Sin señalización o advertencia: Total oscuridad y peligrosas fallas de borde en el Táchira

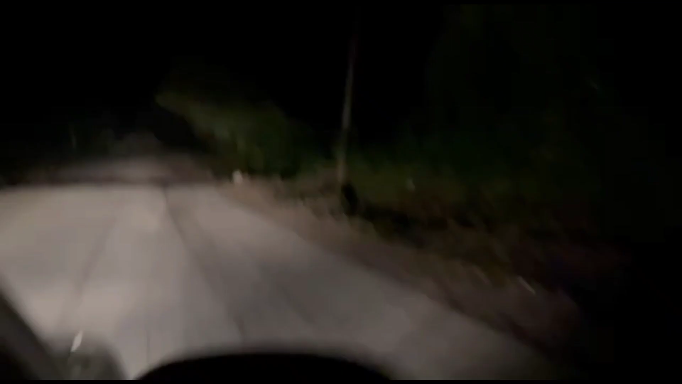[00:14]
La vía que conduce a San Cristóbal desde la entrada al estado Táchira se ve opacada por el mal estado de su vialidad.
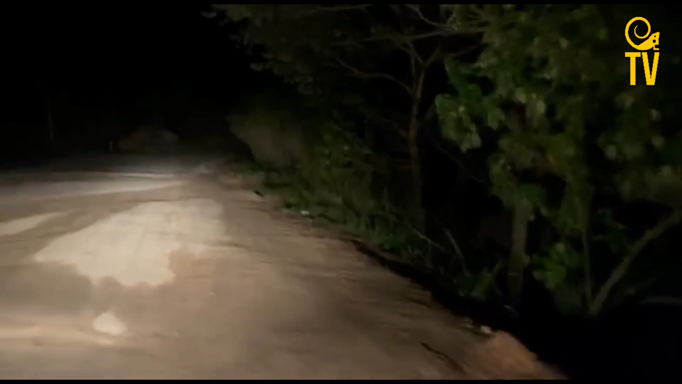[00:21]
Las imágenes hablan por sí solas.
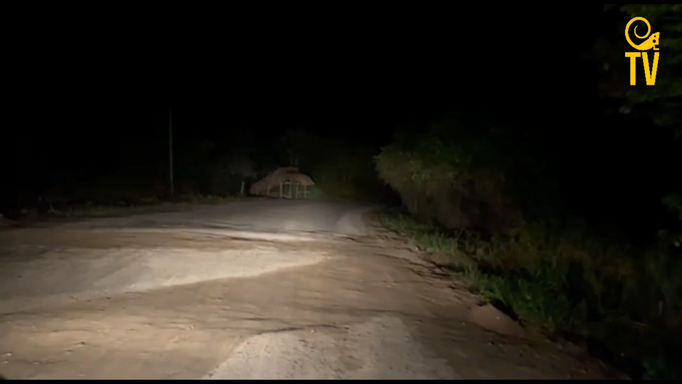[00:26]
Al menos 15 fallas de bordes se contabilizaron en el recorrido que hizo el equipo de la Iguana.tv,
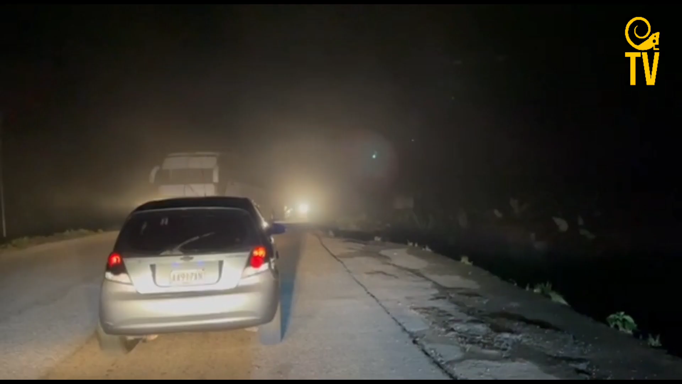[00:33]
lo que genera un alto riesgo al conducir por esta carretera que además no tiene ningún tipo de señalización o alerta.
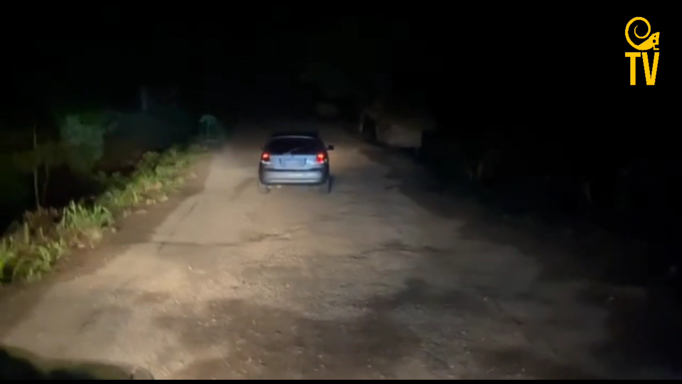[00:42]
La situación del alumbrado público es crítica. En total oscuridad queda la vía al caer la noche. El paso de los camiones es constante, sobre todo los que trasladan las frutas y hortalizas que llegan a la ciudad capital. Transegúntes reportaron varios accidentes con lesiones graves por esta zona, además del daño a vehículos del transporte público, el cual es escaso. El estado de la vialidad sumado a la falta de alumbrado público es el escenario perfecto para la delincuencia organizada,
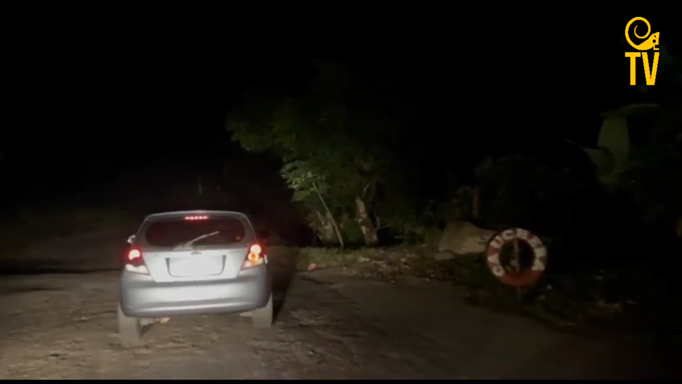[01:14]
que a pesar de las constantes y rigurosas alcabalas en todo el recorrido,
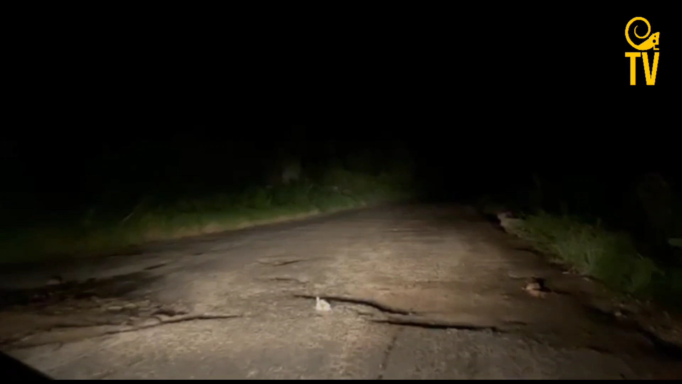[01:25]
la completa oscuridad y las peligrosas fallas de borde no permiten el paso fluido de vehículos en ambos sentidos, por lo que conductores tienen que detenerse por completo quedando expuestos.